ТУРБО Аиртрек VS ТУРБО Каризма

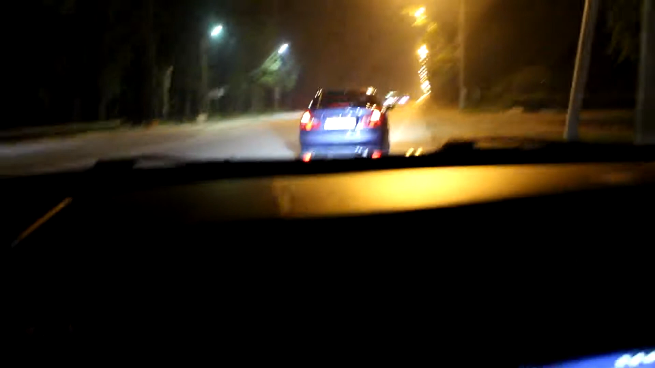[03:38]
Так, ну в общем, пробуем. Вот здесь асфальт сухой. Будем пробовать. В тачке нас по двое. Женек пибикает. Че он там? Да, он поддувается.
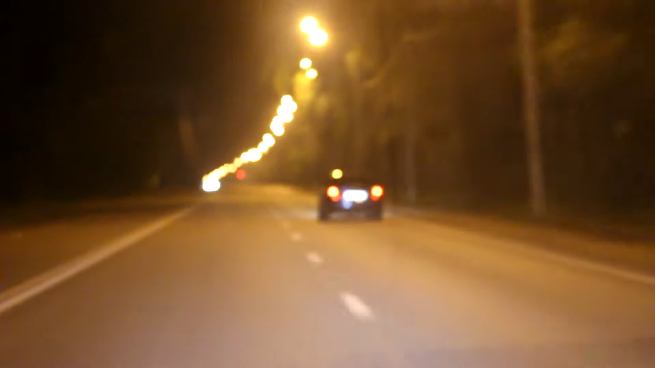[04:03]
Блин, на Жендосу летает. Тебе надо заранее нажимать. Да заранее, я нажал заранее. Он просто, видишь, начинает со второй. Да, он перескакивает скорость и потом начинает только разгоняться.